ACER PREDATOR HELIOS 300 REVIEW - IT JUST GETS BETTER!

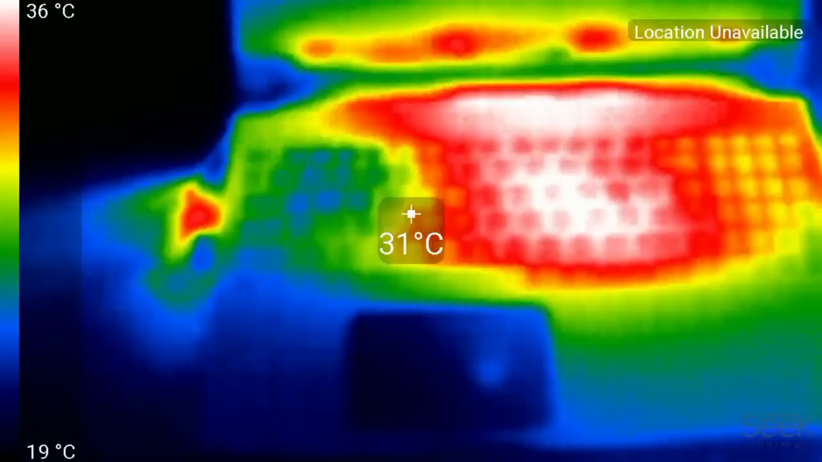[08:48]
On screen: spot 31°C, scale top 36°C, scale bottom 19°C
The chassis temperatures are pretty good though the center of the keyboard you know runs the hottest at about 36 degrees
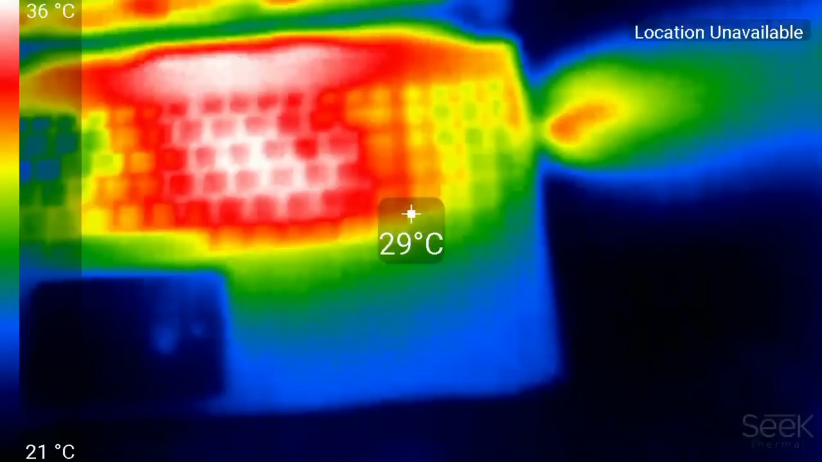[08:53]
On screen: spot 29°C, scale top 36°C, scale bottom 21°C
celsius and it's good to see that the heat is being exhaust out of the four heatsinks nicely and